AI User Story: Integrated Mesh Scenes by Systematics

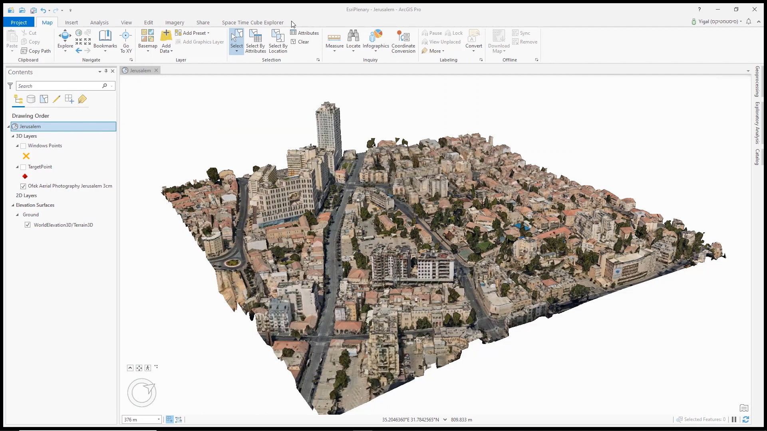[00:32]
Here, we have some great integrated mesh content from OFEC Aerial Photography. This is 3-centimeter resolution in the center of Jerusalem, Israel. We can see here a large construction site.
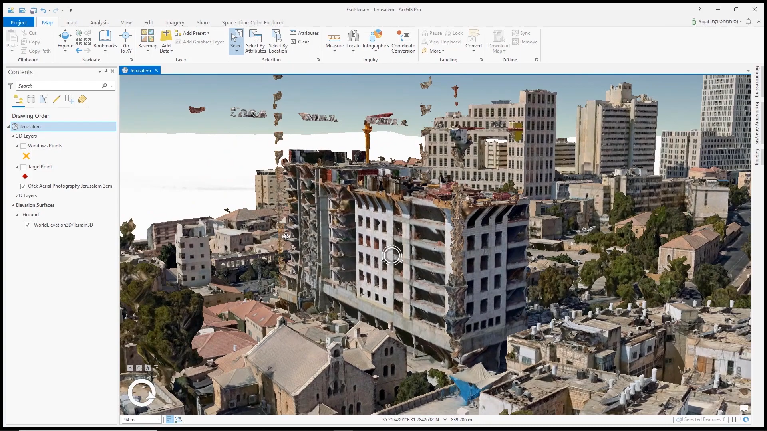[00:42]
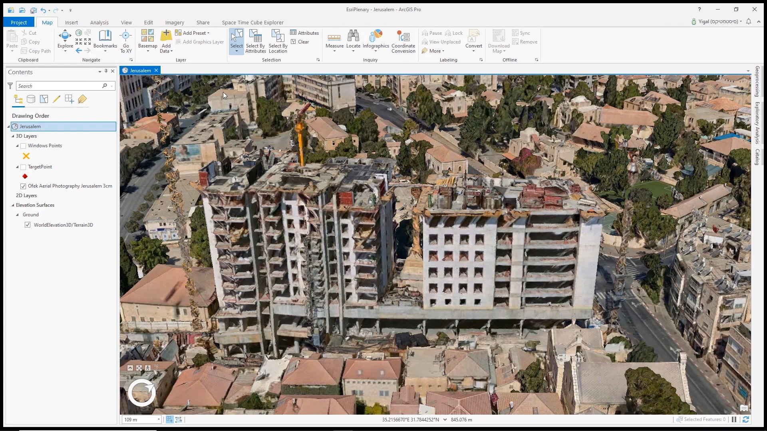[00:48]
First, I would like to zoom to the east front of this architecturally interesting office building. I'm going to enable the object detection tool, which we can find in the 3D Exploratory Analysis tool. And here we can see the model, Esri windows and doors, which I have downloaded in advance. Next, we will specify the type of asset we're interested in. I'll choose windows, and then we can specify additional parameters, like confidence level. And then this outputs directly to a point feature class.
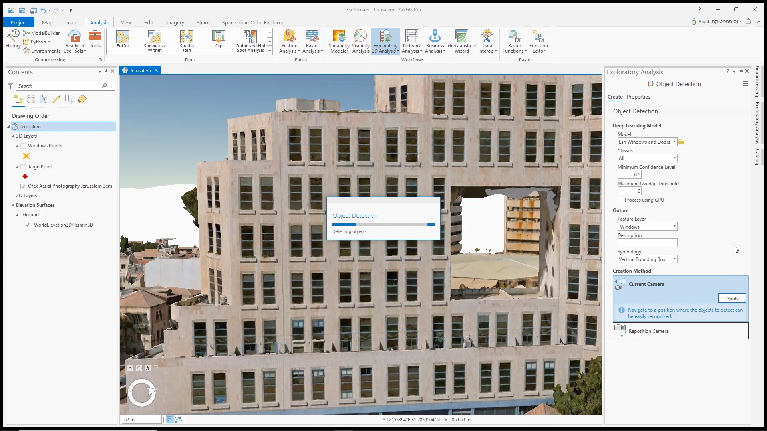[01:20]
Since I don't have one in my map, it will create a new one. I can give it a description and choose a symbology, a vertical bounding box.
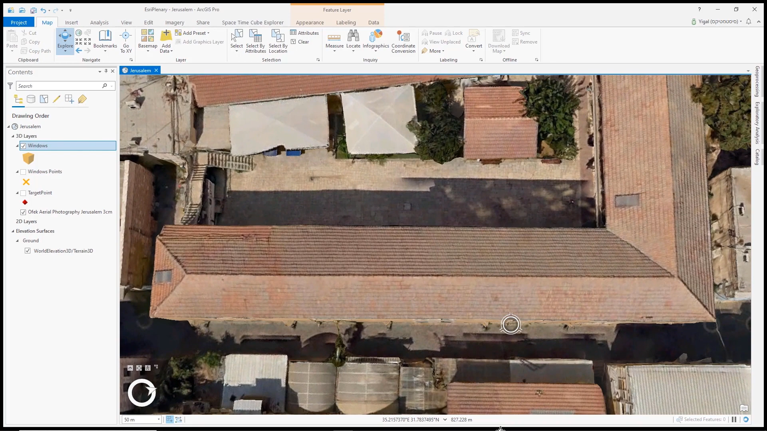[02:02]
Since we are part of a larger system, we can use the create profile tool, which lets me digitize that in, and get a clipped out view of just that section, and I can run it here.
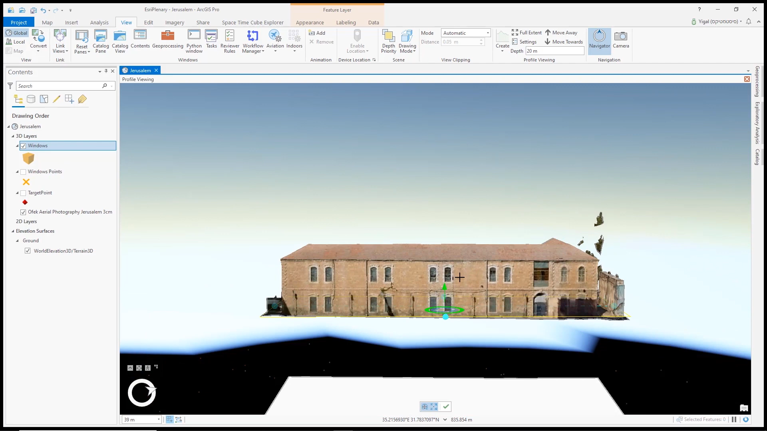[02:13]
Here we are in a different drawing mode,
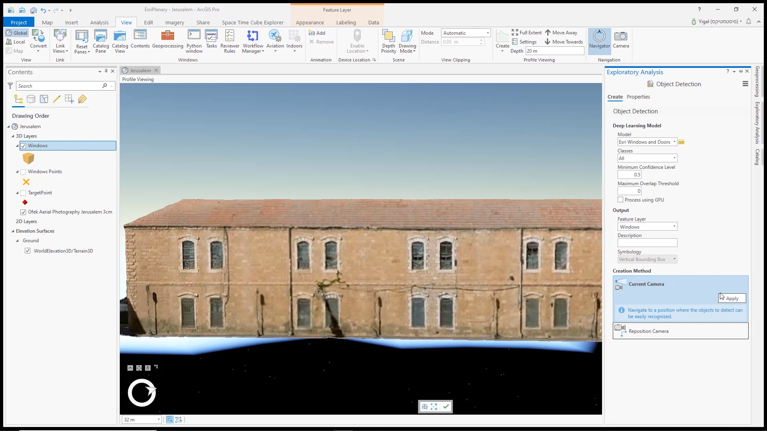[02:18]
in a clipped out extent, really focused in, just on those windows.
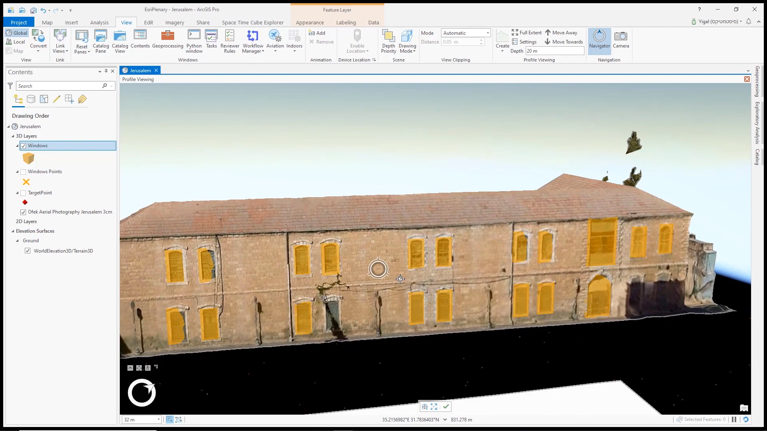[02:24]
I exit the mode, and I've got my features.
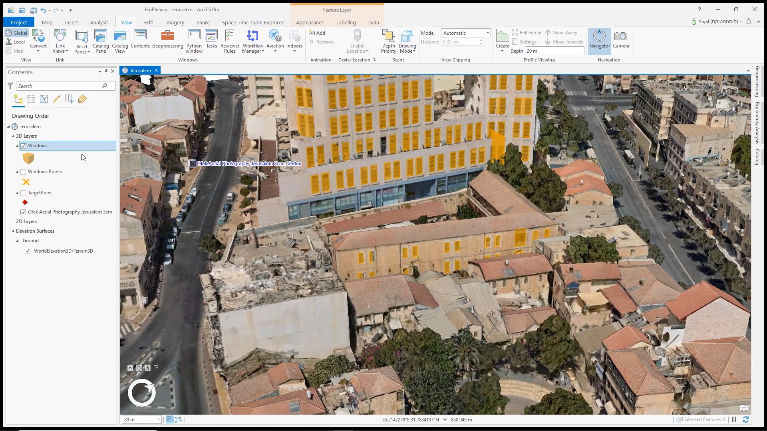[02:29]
Another scenario can be analyzing the line of sight from multiple windows, to a specific target point,
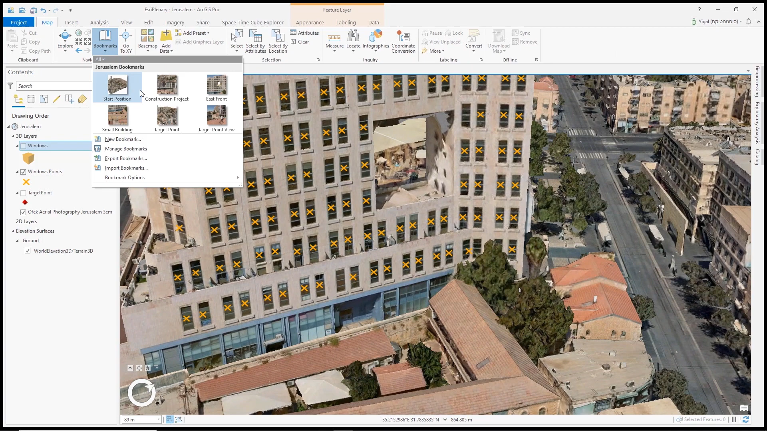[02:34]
and observe how it is being affected from the new construction site. First, I will use the construct site lines tool to create the 3D lines connecting all windows points to my target point.
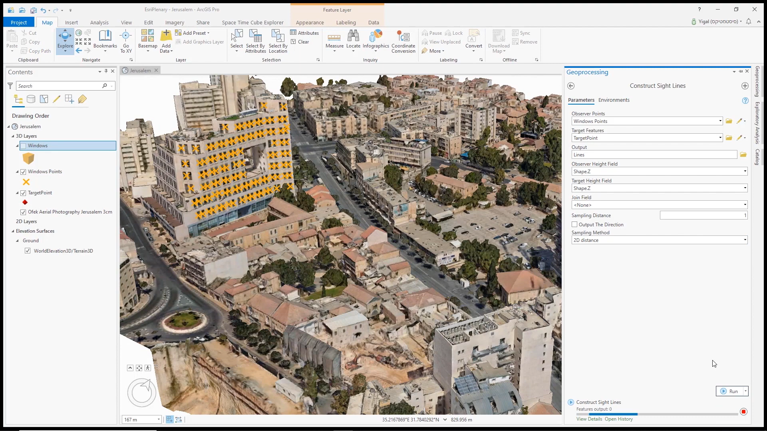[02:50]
Then, I will use the line of sight tool, which will analyze the visibility using these lines. And new in ArcGIS Pro 2.7,
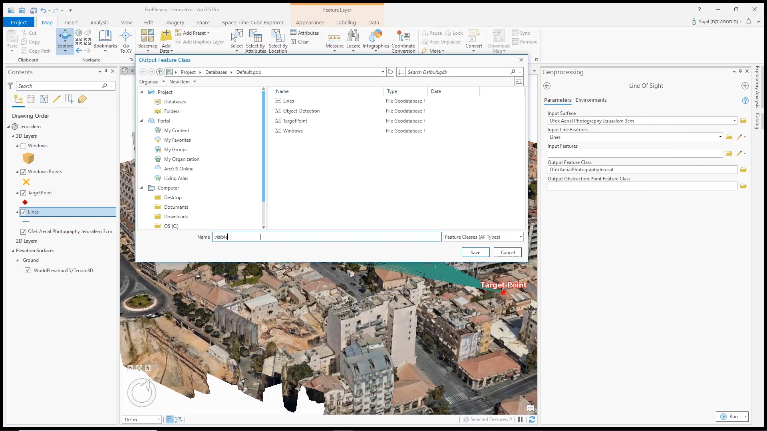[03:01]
using an integrated mesh as the input surface.
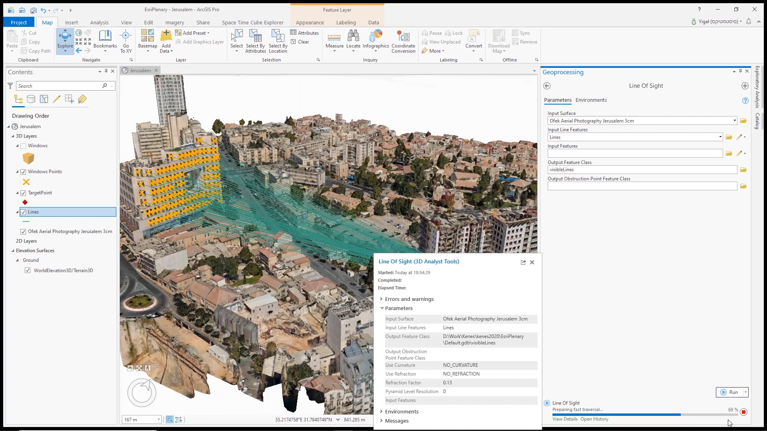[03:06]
The result would let me examine how the new building is affecting the visibility.
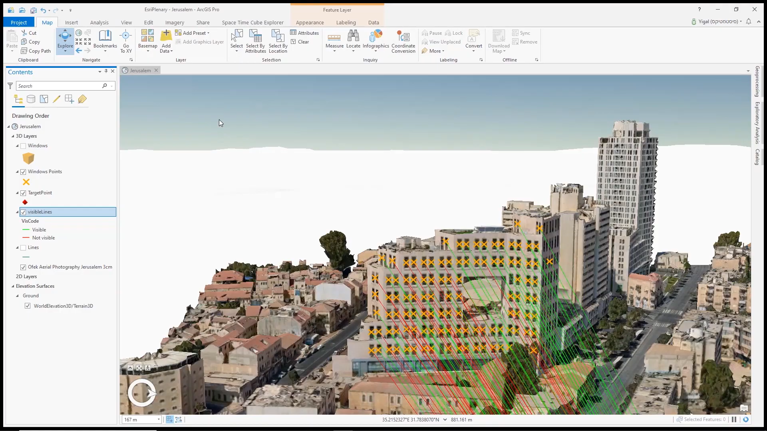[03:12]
Using complex deep learning process, followed by geoprocessing tools in 3D, is easier than ever.資 freser.